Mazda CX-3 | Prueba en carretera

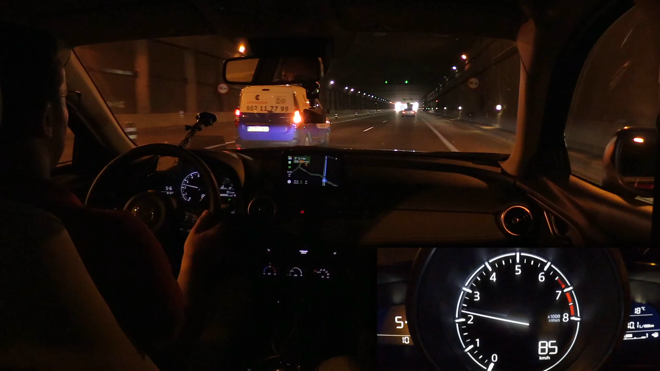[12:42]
100 vale tenemos control de velocidad por radar mirad no voy a frenar nada el coche ha frenado por mí porque se ha metido ese coche delante que tenéis la sensación de que va demasiado cerca le ponéis más distancia pero si os habéis fijado aunque yo le he marcado en otros coches cuando le marcas la distancia como él detecta que está muy cerca de repente te frena ¿no?